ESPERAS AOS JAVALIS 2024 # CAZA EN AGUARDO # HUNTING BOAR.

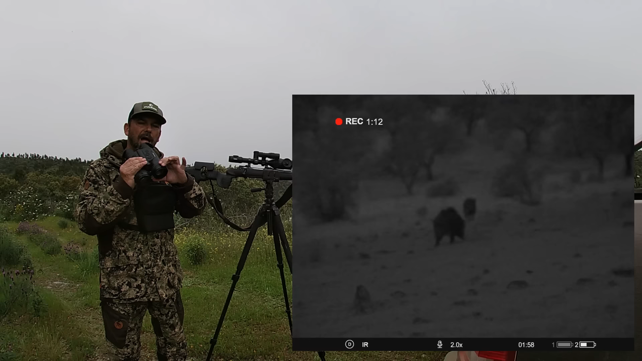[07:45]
Esta parte aqui será a visão noturna digital e este lado será uma visão térmica, equivalente, aliás, não é equivalente, mas sim um XP.
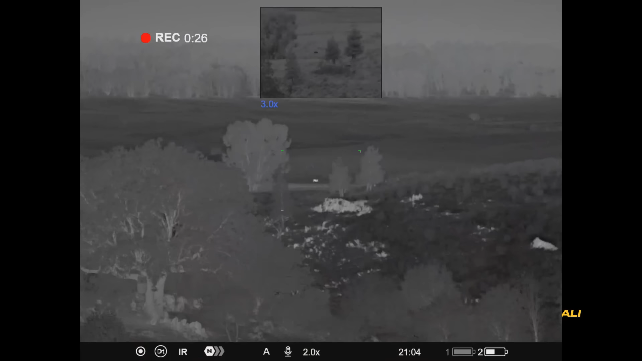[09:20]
mesmo sem IR, sem ligar o IR, graças à sua imagem Full HD, que vai nos dar uma imagem como se fosse dia. Portanto,